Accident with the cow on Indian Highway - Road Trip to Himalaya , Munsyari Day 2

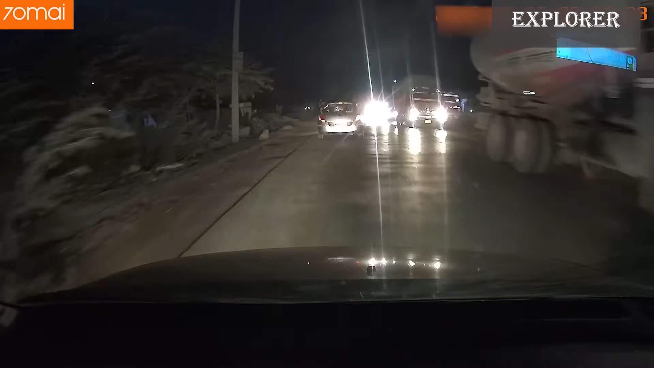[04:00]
So guys, we reached near to Gwalior at around 10 o'clock at night after driving about 450 kilometers from Bhopal. So check out that the highway near Gwalior is a two-lane highway. Also check out that the blinding headlight glare from incoming vehicles. Just imagine if some cow or any human being crossing this road is not seen due to this blinding headlight glare of vehicles.